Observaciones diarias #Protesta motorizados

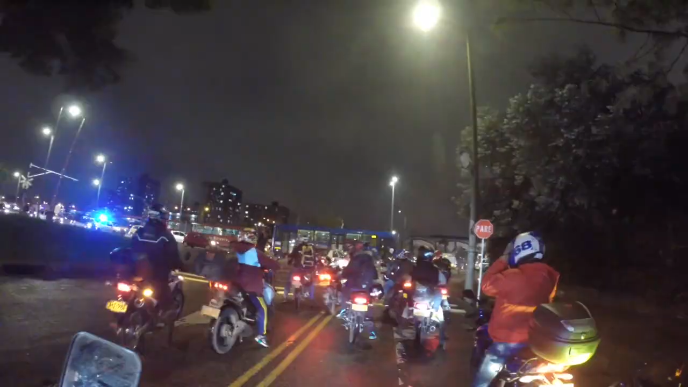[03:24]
Bueno, ya después de todo el encuentro, aquí nos disponemos a salir a un grupo gigante que nos hemos encontrado en ese grupo, en Calima. Salir adelante.
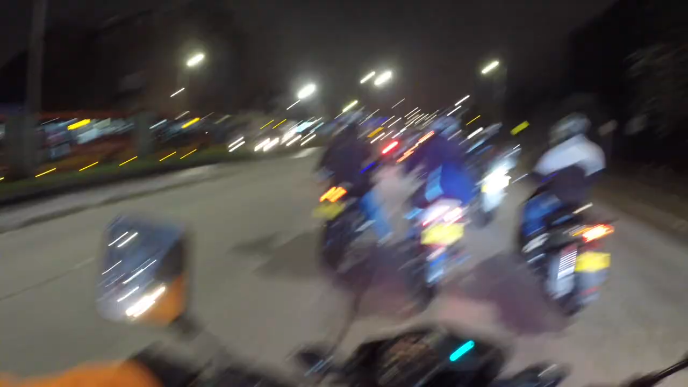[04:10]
Por aquí estamos saliendo una 30, la avenida 30 es una de mis avenidas favoritas de la ciudad, sinceramente.
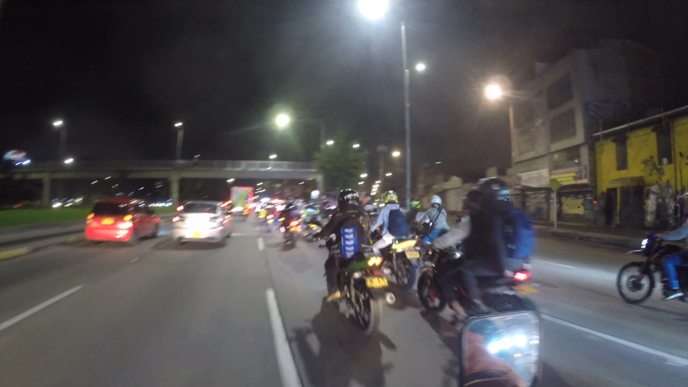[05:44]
fue un recorrido gigante. Salimos por toda la 30, subimos